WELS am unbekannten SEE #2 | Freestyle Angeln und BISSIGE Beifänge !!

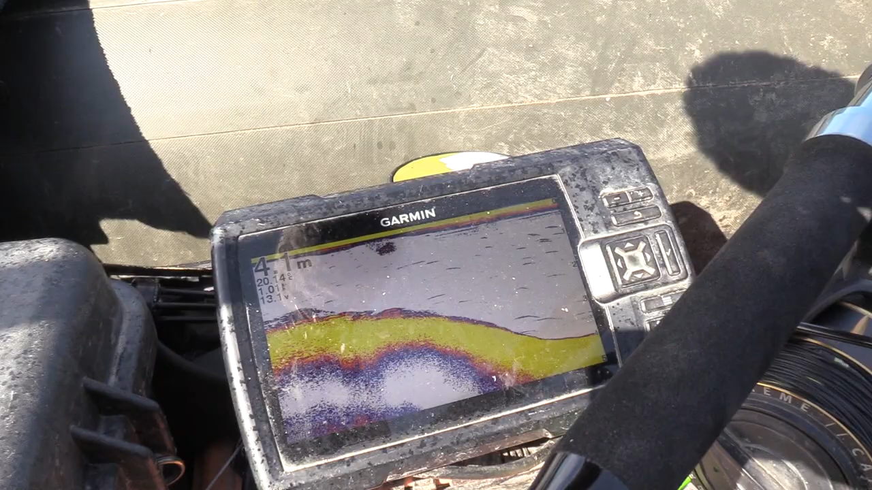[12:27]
Hier fällt es jetzt ab. Und genau hier jetzt soll auch unser Ausleger hängen.
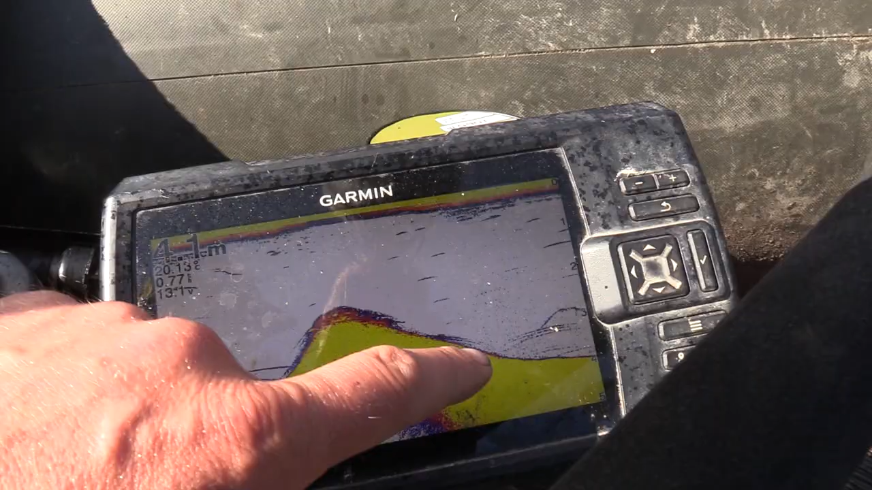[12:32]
Vier Meter. Das ist doch ein guter Bereich. Ausleger habe ich montiert.
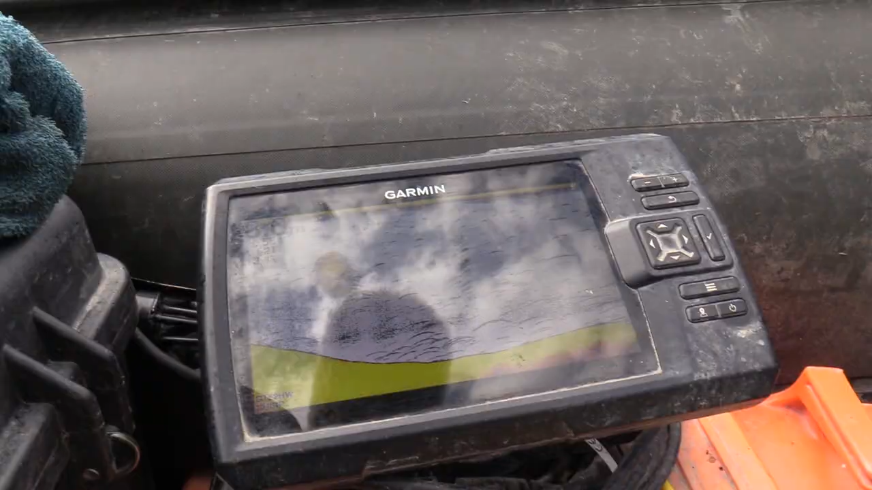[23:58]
Schaut mal hier auf den Futterfisch. Hier kommen Fische rein.
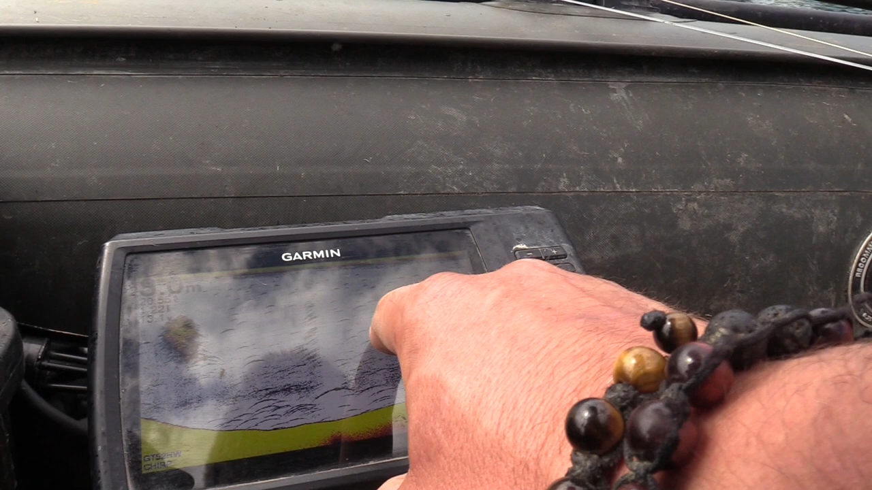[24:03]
Jetzt hier in der Seemitte, jetzt hier aktuell so gute acht Meter Wassertiefe,
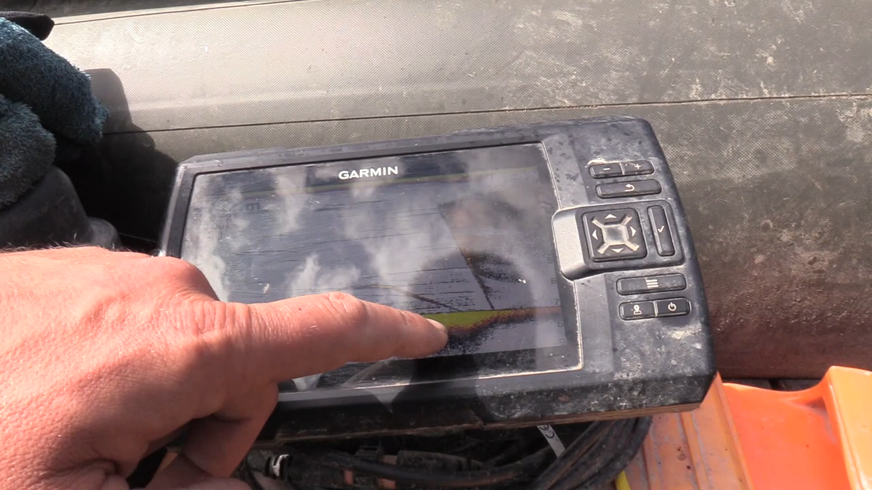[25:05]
Und hier ist der Bojenstein runtergegangen.
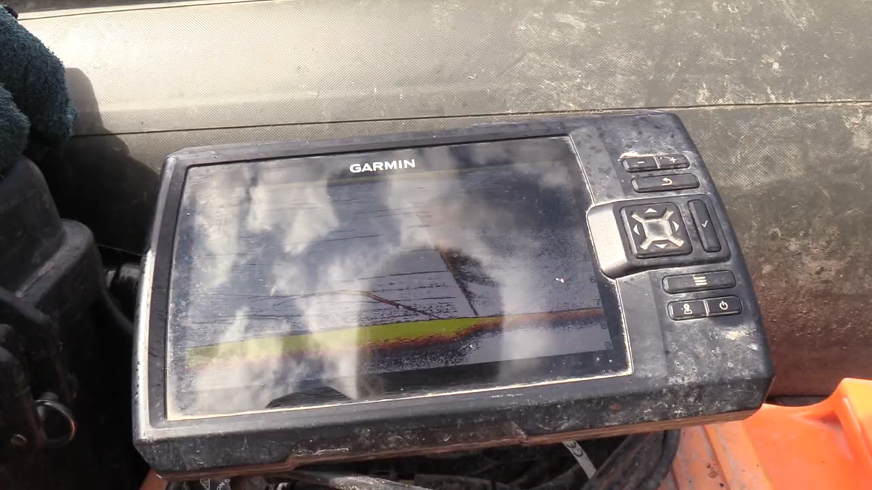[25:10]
Könnte, könnte, könnte. Ja, das war ja der Knaller. Also da haben wir auf jeden Fall einen aufgeschreckt.